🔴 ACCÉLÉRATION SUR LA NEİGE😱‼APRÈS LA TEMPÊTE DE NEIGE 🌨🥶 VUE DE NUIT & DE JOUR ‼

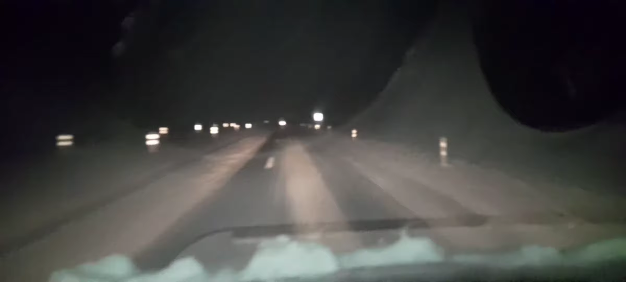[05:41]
Là, si tu roules ici, frérot, bah, ça glisse la mort. Bon, là, on est à Vendôme. Du coup, il y a tout autant de neige.
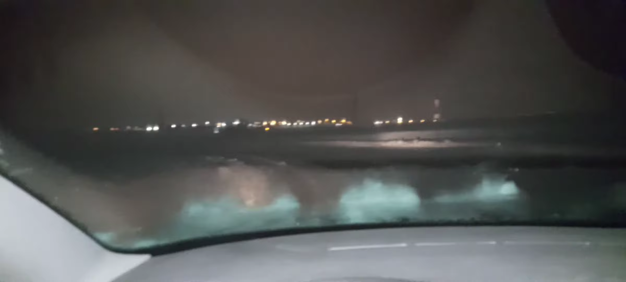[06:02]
Voilà, il y a 20 minutes qui nous séparent. Ça fait à peu près 15 km. Alors, attendez, je vais ouvrir cette petite fenêtre, même si je vais avoir froid. Ah, oh, voilà, c'est...